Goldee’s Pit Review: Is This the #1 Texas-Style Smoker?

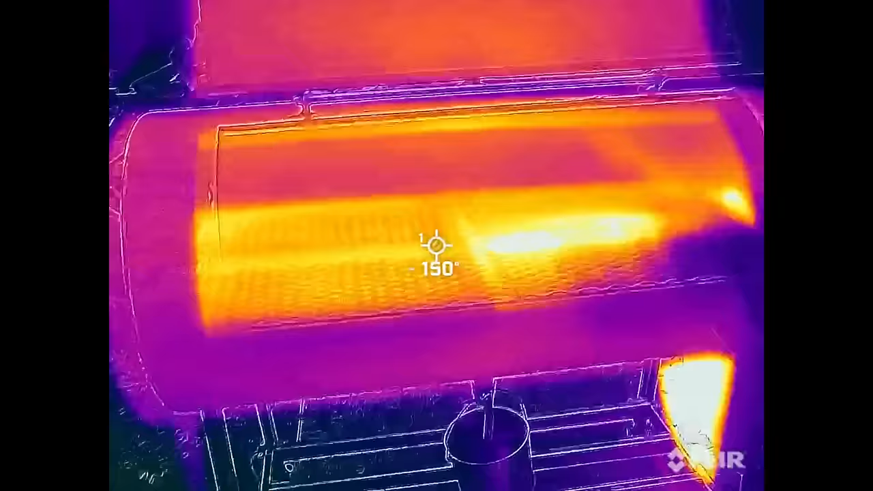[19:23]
So here we see how the heat's distributed.
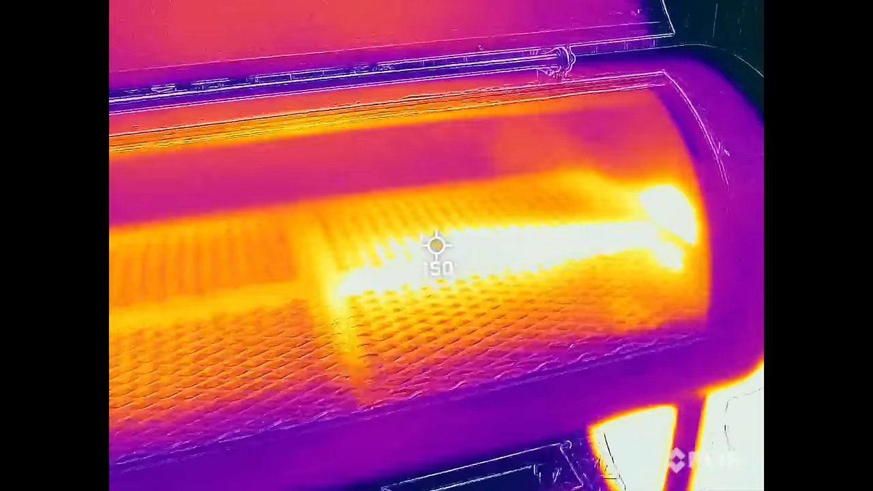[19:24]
Right here, you have this metal tube that's conducting a lot of heat. Obviously, there's a lot of heat coming through right there, through that tube, but this metal bar that's structurally holding this grate together is positioned right where that opening is, and it's conducting a little bit of heat.
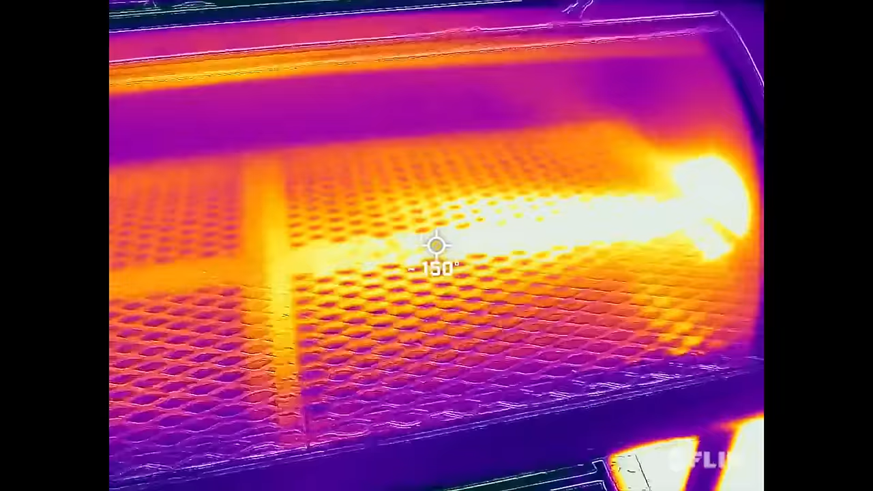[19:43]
So you might not have a whole bunch of convective airflow that could potentially be heating things up more than you expect, but you can have conduction from this hot metal tube.
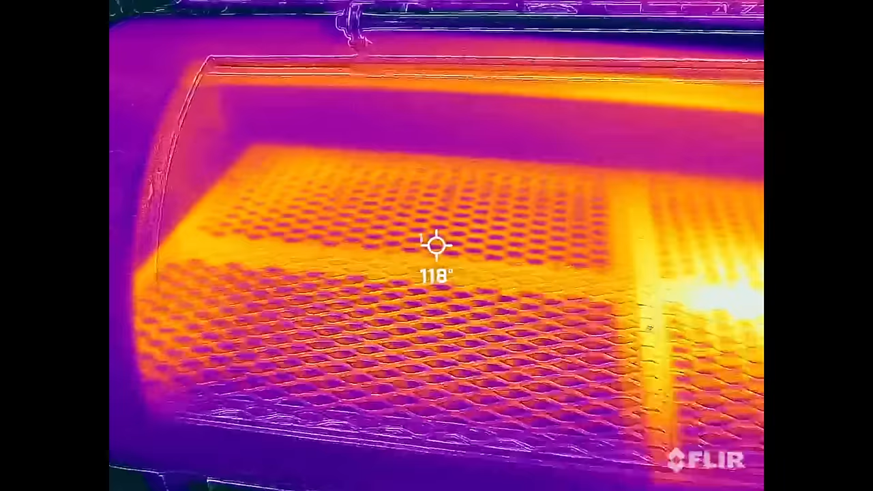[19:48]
So just something to consider.
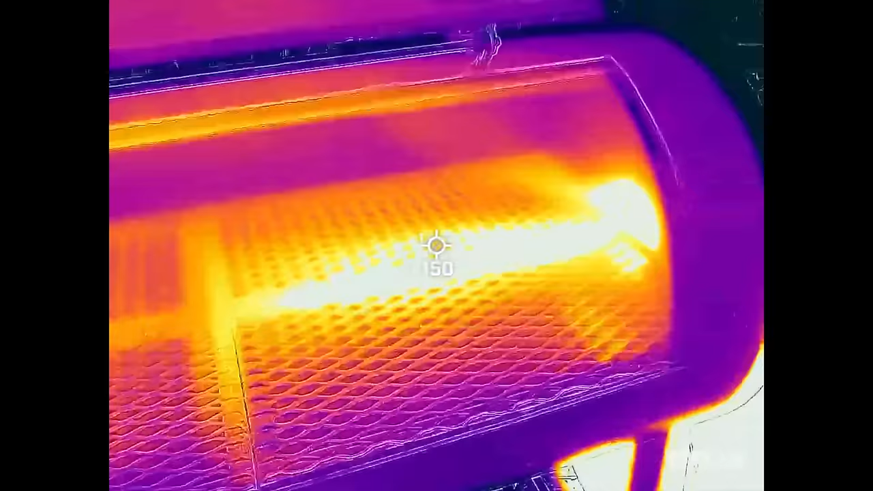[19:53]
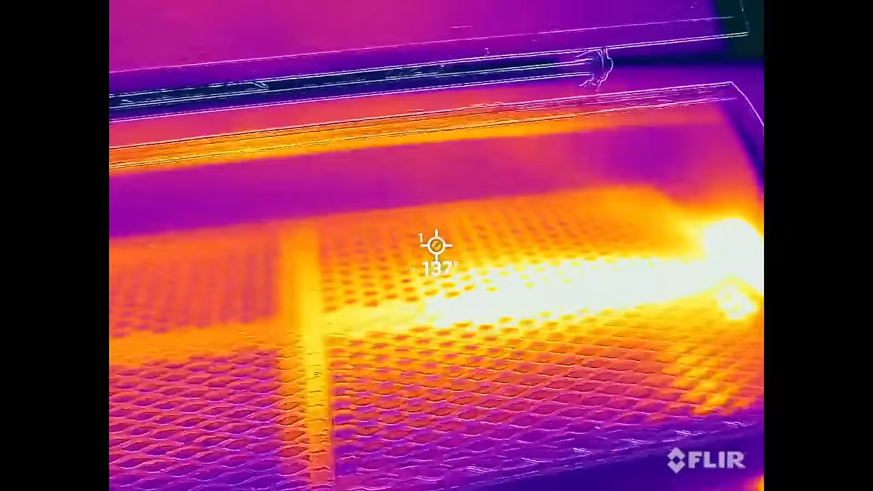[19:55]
The heat's at the top of the chamber, and it's coming out here and heating up this metal tube.
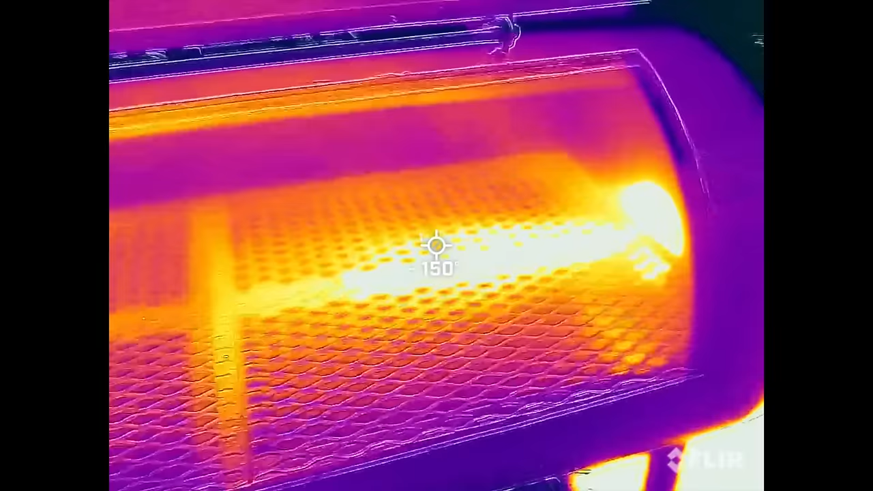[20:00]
So if you're putting food on here toward the back or toward the front, you're okay near this opening, but if you put it directly in front of the opening, you're going to get hit with a high degree of convective heat, as well as a significant amount of conductive heat from this big piece of metal.
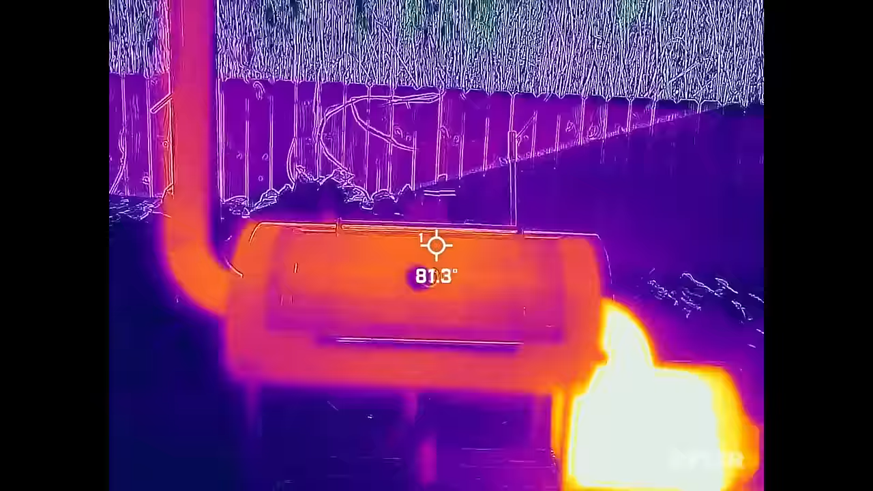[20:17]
So here's the pit just doing its thing
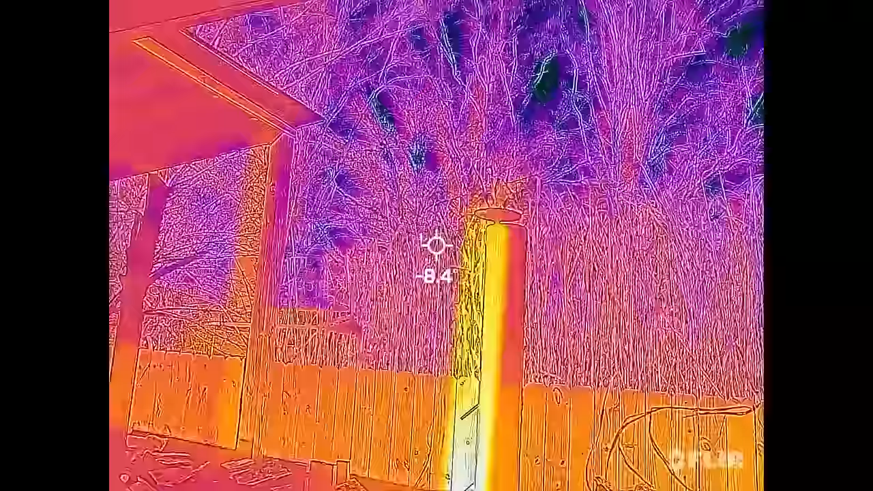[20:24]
all the way to the top.
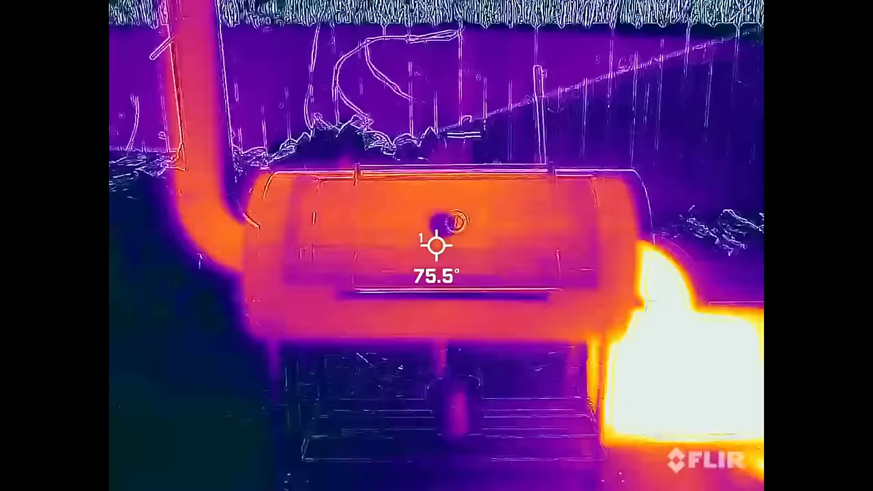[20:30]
Pretty even heat distribution throughout the chamber, which is really nice. But now let me tell you about my experience with the Goldie's pit.